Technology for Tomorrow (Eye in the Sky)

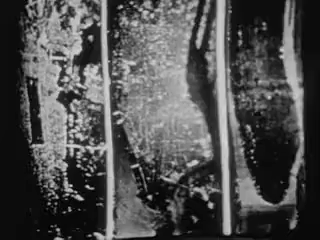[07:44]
That's the best image. Is that true? It is the sharper, the sharpest of the three, Phil. But as we mentioned earlier, it's necessary to have three different types of sensors in order to get the complete picture.
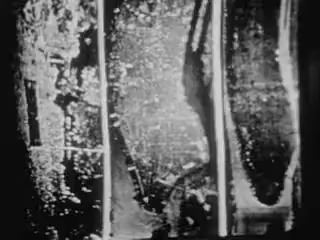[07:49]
What would determine whether you would use infrared or radar? Probably the type of target that we're going after, the type of weather conditions, the weather's day or night, things of this sort. Generally, we try to have as many sensors aboard as physically possible.